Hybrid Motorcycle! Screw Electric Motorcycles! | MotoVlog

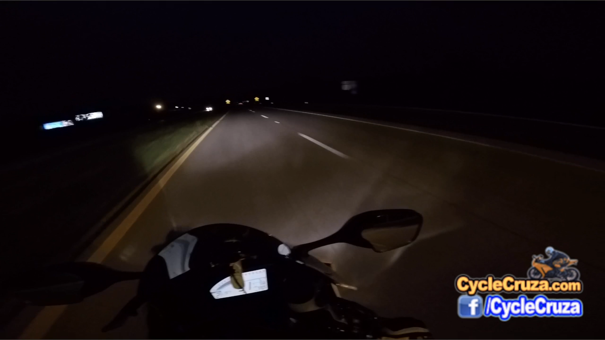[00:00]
I'm out here doing some night riding on my CD-R 1000 RR but hey guys Wouldn't you love to see a hybrid motorcycle?